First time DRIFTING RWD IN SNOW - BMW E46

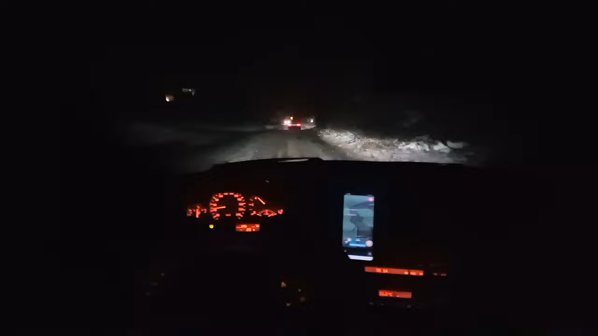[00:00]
So it snowed, and I have not really driven rear wheel drive in the snow. So here we are. This is the mountain, this is the Sofia mountains, and we may or may not die tonight. I've got two friends in front of me, an E92 335i, and in front of that is an E46 320 M54.
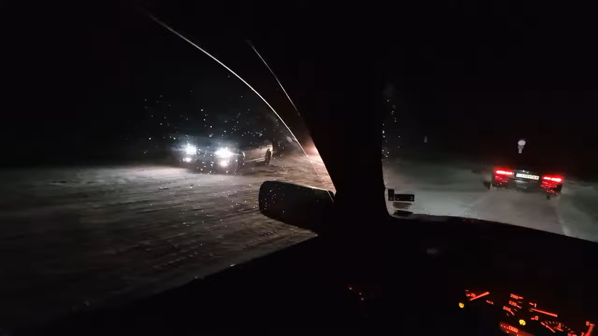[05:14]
Okay, my time now, my turn now. That is the best drift I've ever done. We're heading down now. So we're going downhill. Which I am definitely not interested in drifting downhill.
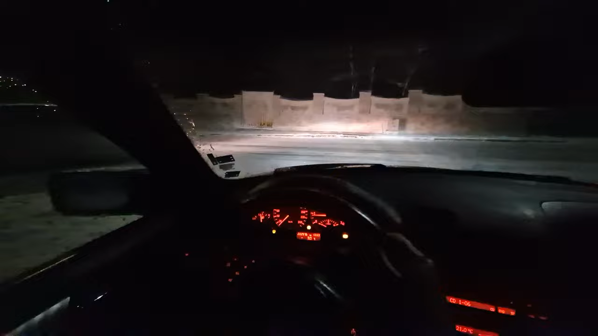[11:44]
Continuing with the no traction gang. I am currently working on throttle control and like arm movements, which is essentially drifting. So I am just working on drifting as a whole, but this is a blind corner, so I don't want to go too hard. Plus it's barely a road here.
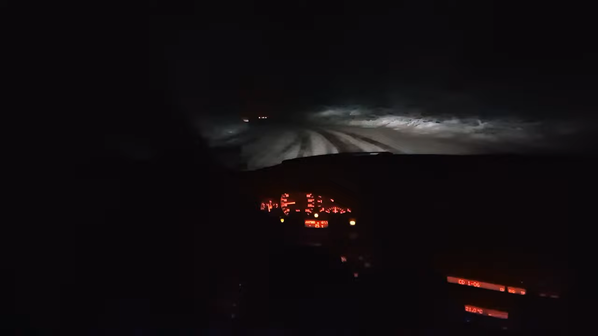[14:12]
I'm just showing too. I'm too much to the inside. Oh, I saw that hole, and but I couldn't. Woo! Come on, baby, come on! We're definitely going quite fast this time around. Oh.
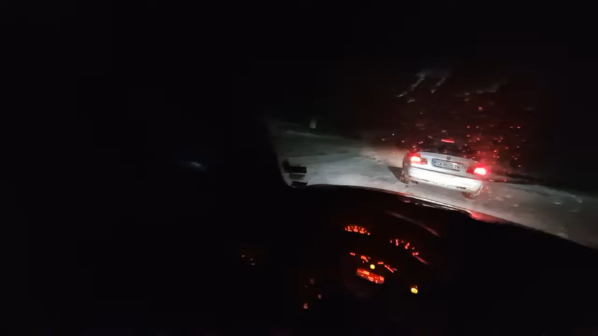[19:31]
which is going to be a bit scary. But hey, you gotta do it. You gotta do what you gotta do. And by xenon lights, baby, right?
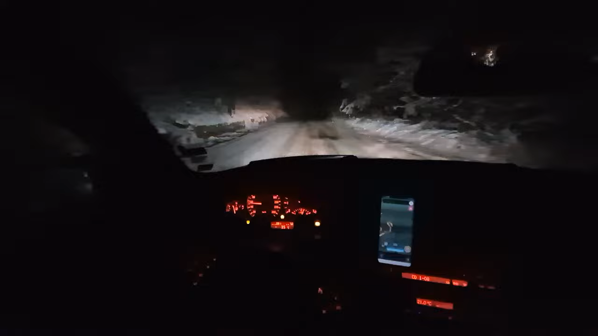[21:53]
So here we are. Oh, what a switchback. Oh, I didn't expect that switchback, honestly. Going a bit quick now. Oh, definitely icy.